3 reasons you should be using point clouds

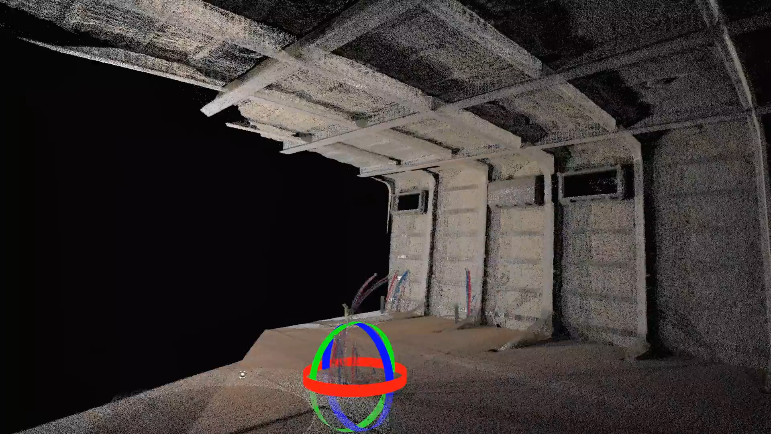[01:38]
The ability to literally capture everything in 3D space
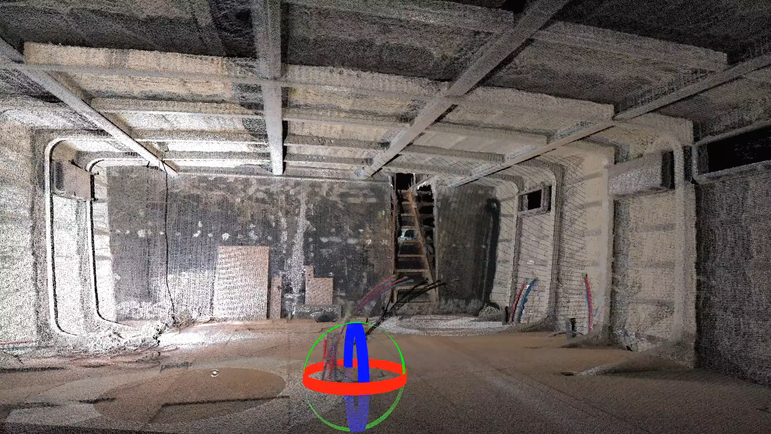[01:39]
is unmatched and being able to model directly from the point cloud within the CAD system removes all the guesswork.
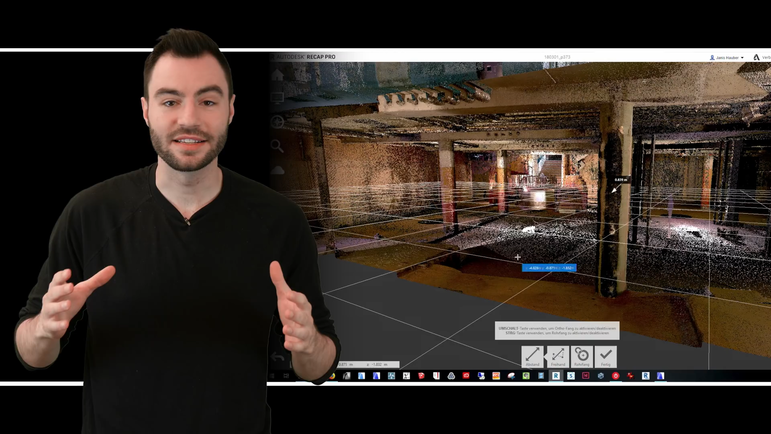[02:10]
There's never any need to go back to the site to take a couple pictures or take a couple dimensions that you didn't realize you needed.
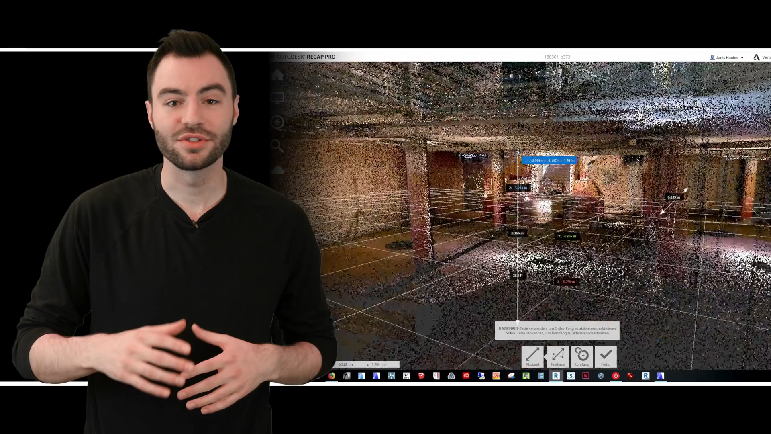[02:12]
This 3D data can also give you perspective of real-world conditions that was previously impossible to create. Number two, design with accuracy and confidence.
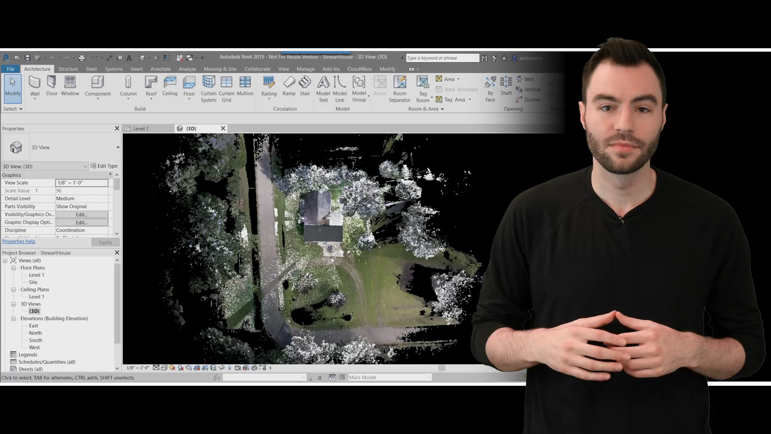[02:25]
When you bring your point cloud into your CAD program, you can model directly to the point cloud.
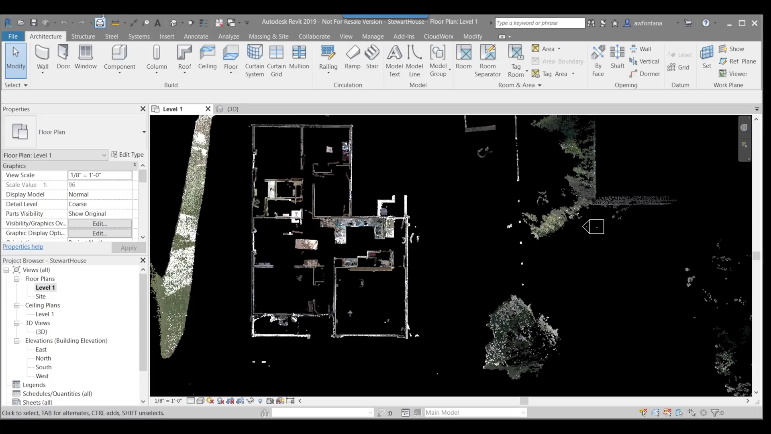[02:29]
This removes all the guesswork. You no longer have to calculate or estimate the thickness of a wall or the distance between floors.
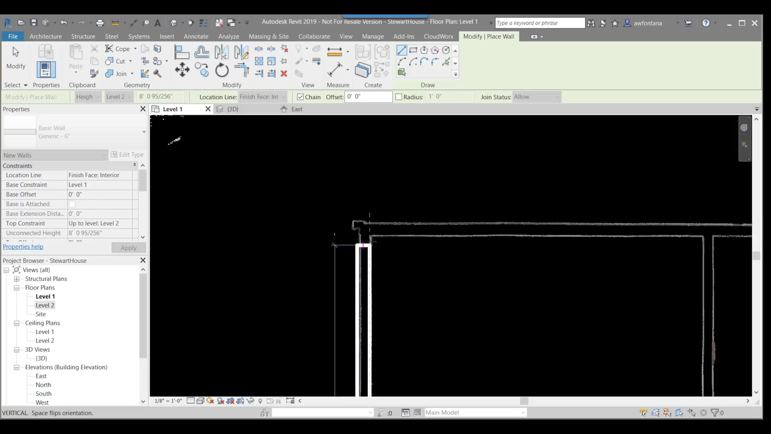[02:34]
You can measure it directly.
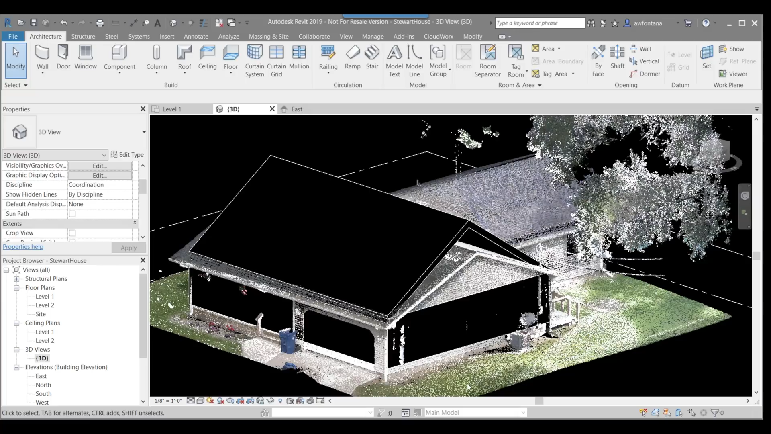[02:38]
There's no more calculating roof slope. You can model it directly to the point cloud.